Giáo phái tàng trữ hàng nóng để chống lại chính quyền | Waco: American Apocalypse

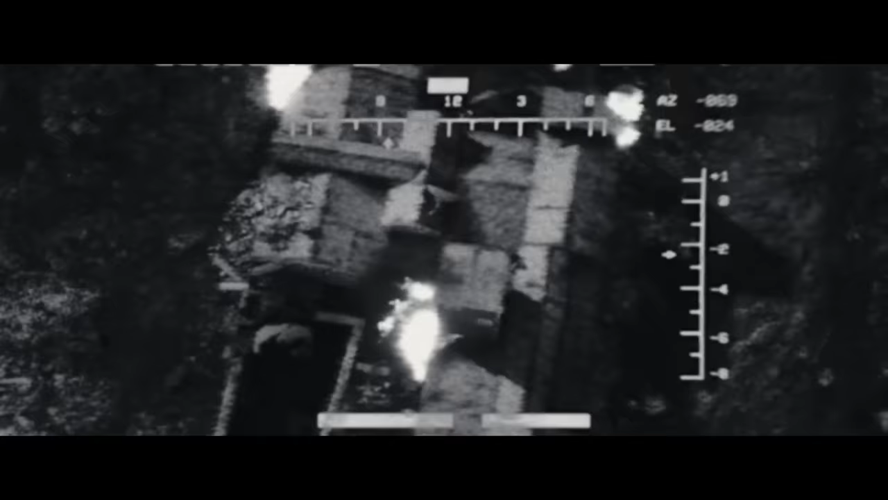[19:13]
Và bằng camera hồng ngoại từ trên cao cho thấy Khu nhà bốc cháy đồng thời 3 điểm khác nhau Chắc chắn đây là ý định phóng hỏa từ bên trong tòa nhà